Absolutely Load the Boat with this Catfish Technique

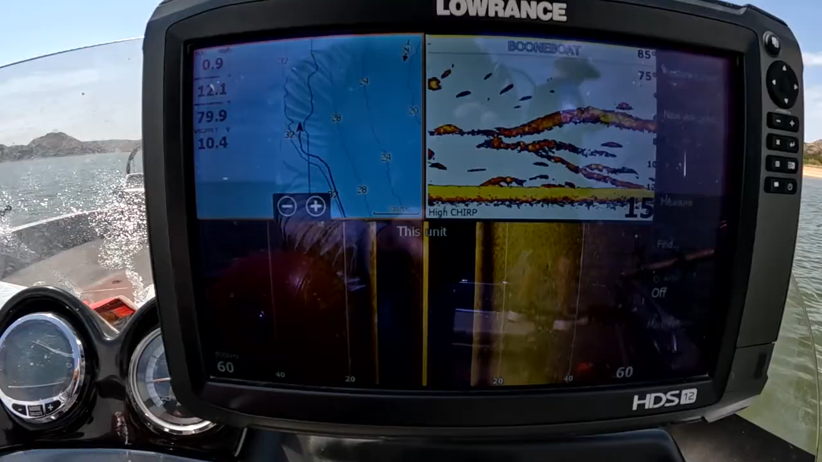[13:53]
me too mr i want to catch a whale is that good 45 i'll blow it show you what it kind of looks like a lot of bait fish this is all bait fish here and then these small fish are just underneath
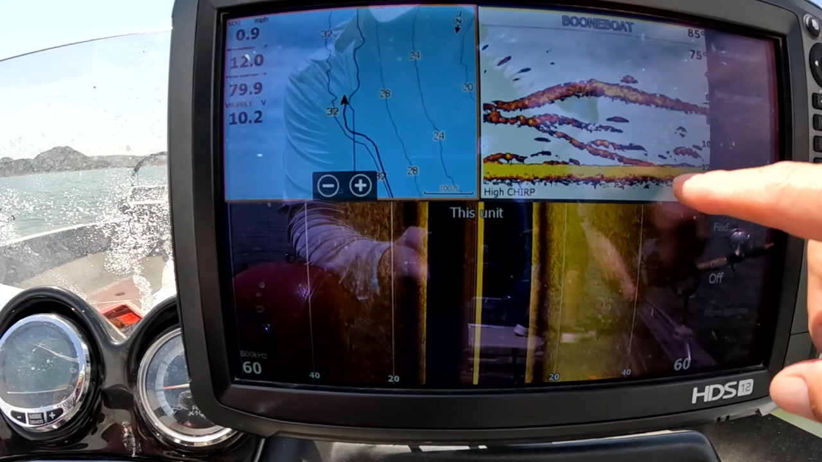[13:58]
On screen: speed 0.9 mph
them right here right here not a lot on side scan over here about 25 30 feet there's some fish
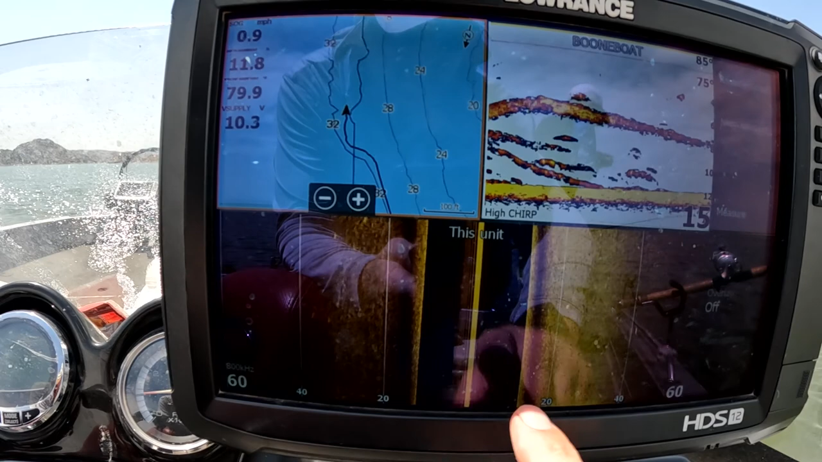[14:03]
over here to our right it's shallower that's why you kind of see it really light over here and